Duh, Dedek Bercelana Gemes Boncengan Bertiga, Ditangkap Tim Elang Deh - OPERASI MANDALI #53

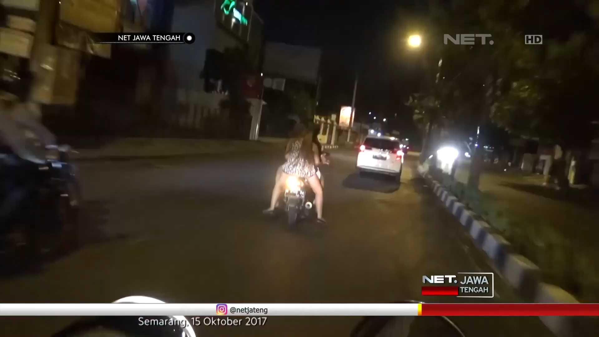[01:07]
Mengitari kawasan Kaligarang, tim Elang melihat seorang pemuda yang berkendara bersama dua wanita muda melewati petugas.